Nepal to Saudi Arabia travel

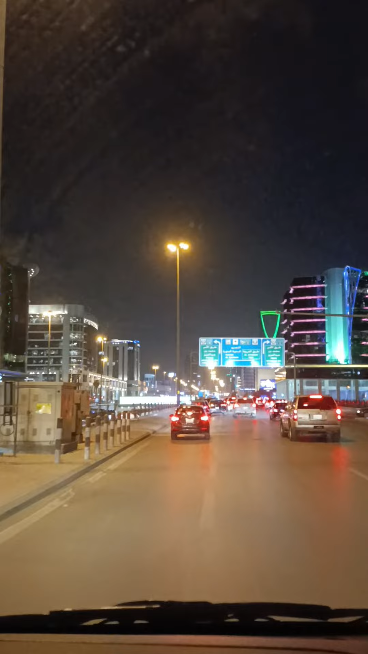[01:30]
बाहर आ गया हूं मैं अपना अभी रूम जा रहा हूं आप देख रहे हैं हावे रोट से कितना अच्छा बड़ावार बिल्डिंग है कितना अच्छा गाड़ी